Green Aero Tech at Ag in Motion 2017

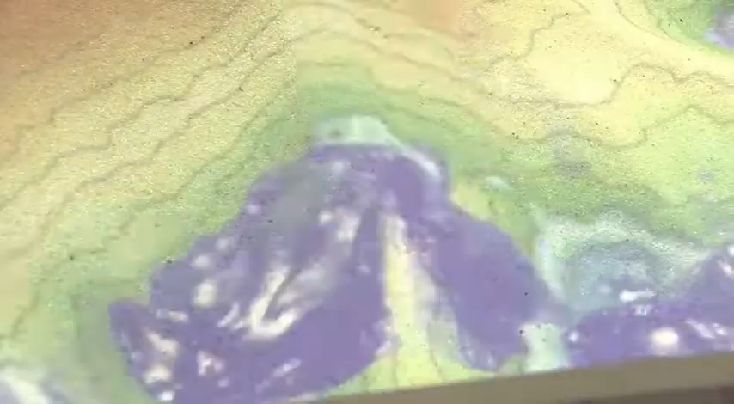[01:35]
It runs it through a computer program and spits it out on a projector.
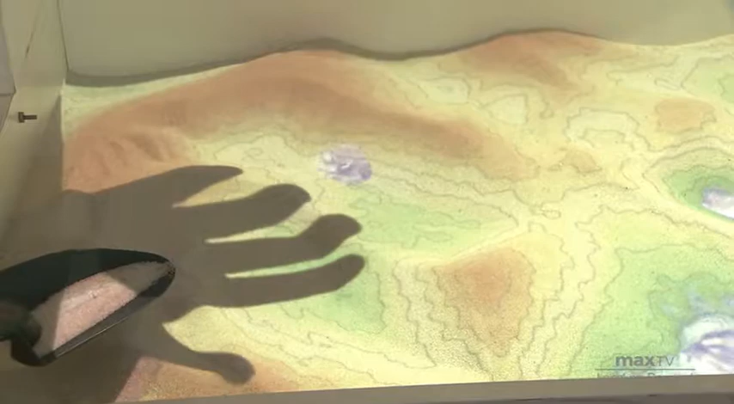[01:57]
So if I put my hand over top here, it actually acts as a rain cloud. You can see some water starts to pool into here.